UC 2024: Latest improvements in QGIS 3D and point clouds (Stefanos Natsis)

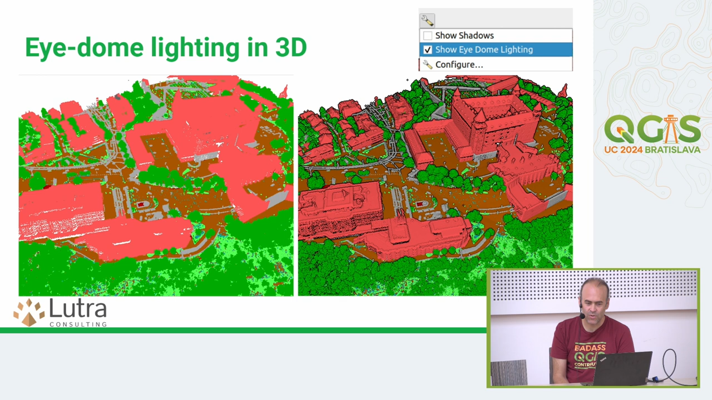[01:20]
their neighboring points so points get shaded and you can actually distinguish slopes in the 3D views in Point Clouds. Back in 3D views. Back in 3.24 we implemented ordered rendering in the 2D views because of the nature of of Tiled Point Clouds. It's often the case that points with a higher elevation
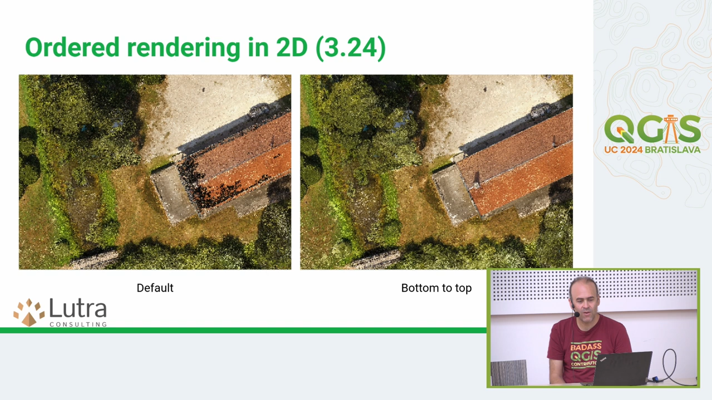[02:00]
are not always rendered on top of points with lower elevation. So, we implemented an ordered rendering where points are sorted before being rendered and you can actually like see the roof instead of the floor like in this example.
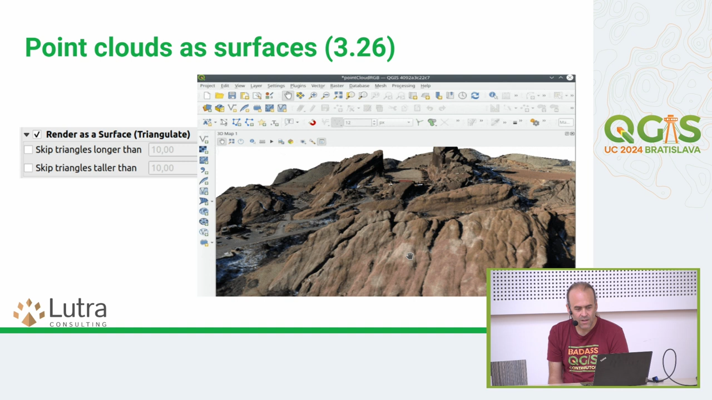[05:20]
and actual triangles are rendered. So you don't see void errors in between points. It's all like feels like a surface. Then in 3.28 the item lightning effect was also kind of ported to be used in 2d views so this made rendering point clouds in 2d actually usable. Because without it you just see like a sea of points without distinguishing anything.
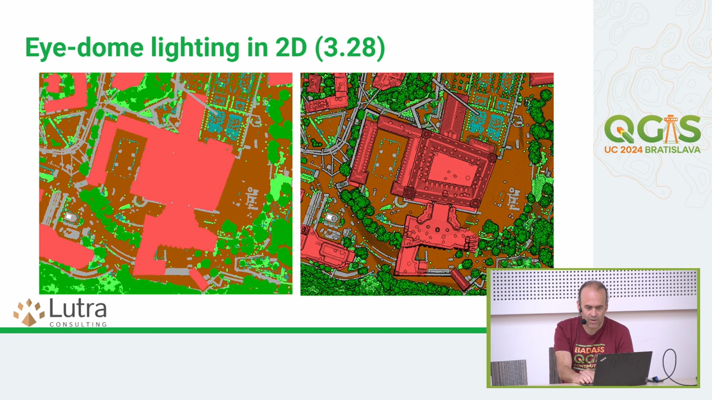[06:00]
While with the item lightning enabled you can actually see get an idea of the slopes and the texture the trees everything. Exporting of point clouds was also in 3.28 so you can actually export parts or your whole point cloud file to vector layer.
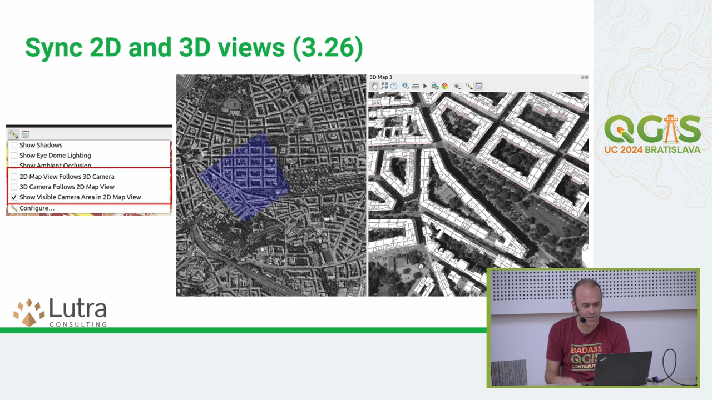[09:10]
2d view so you can set the 3d view to actually follow the same extent and vice versa. Then in 328 another effect slightly similar to the item lightning is this ambient occlusion.
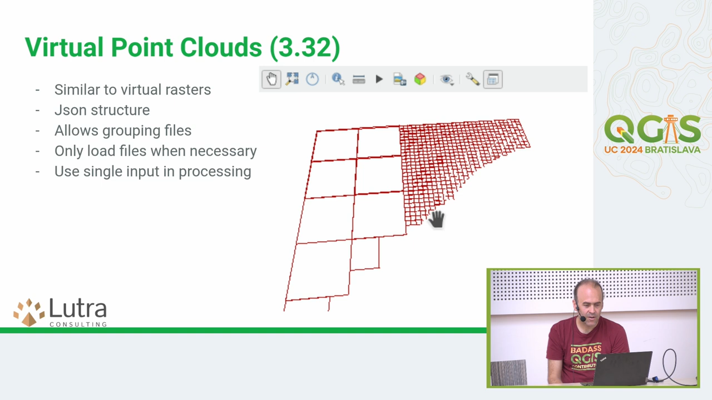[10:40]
It's a json structure which holds the file names or links to other copsy files and their extent. So you can create a single layer in QGIS which may contain like thousands of point cloud files and they won't be loaded at all unless actually needed.
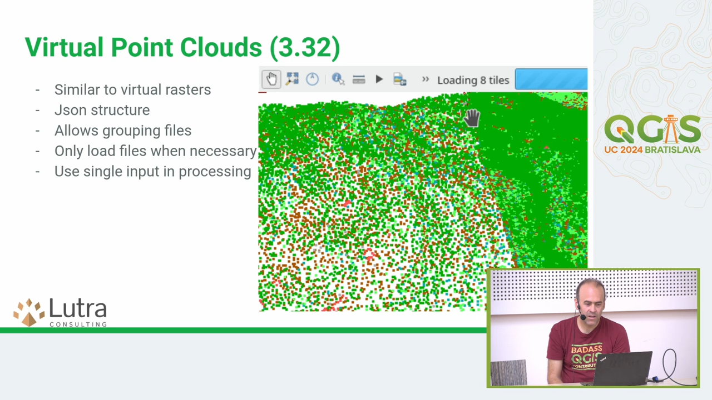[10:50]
So when you're zoomed out either in the 2d or 3d view you just get their extent rendered and when you zoom in close enough the files get loaded.
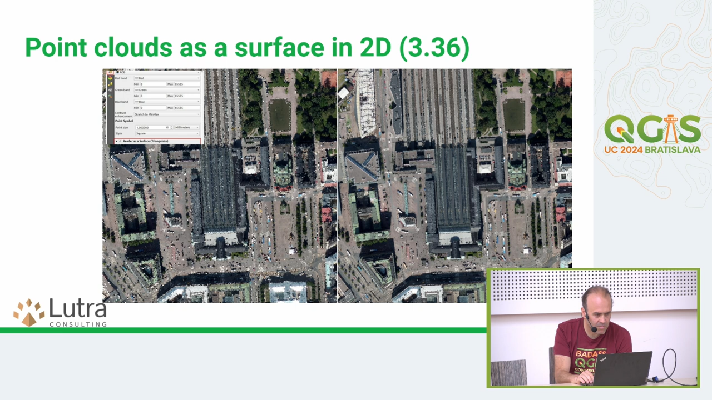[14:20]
And this usually has results in a very crisper image as in this example.